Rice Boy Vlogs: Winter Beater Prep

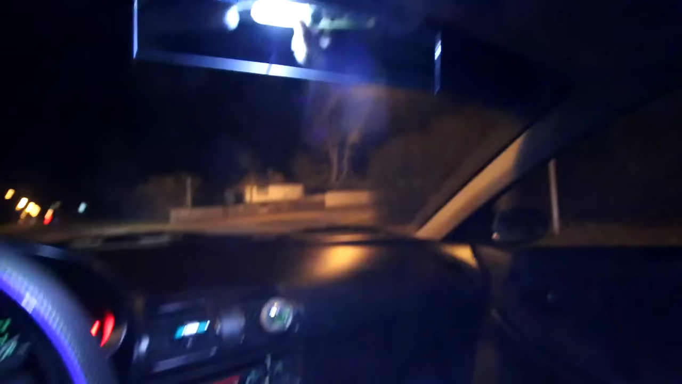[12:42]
Look how bright these LED lights that I just installed are.